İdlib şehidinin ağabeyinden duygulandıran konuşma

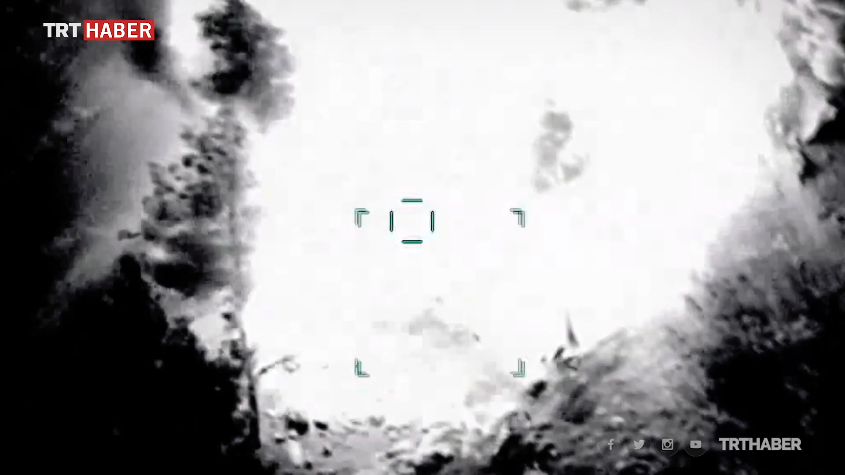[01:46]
Birçok noktada aynı anda İHA'ların devreye girdiğini ve havadan yer unsurlarını ciddi manada etkisiz hale getirdiğini görüyoruz.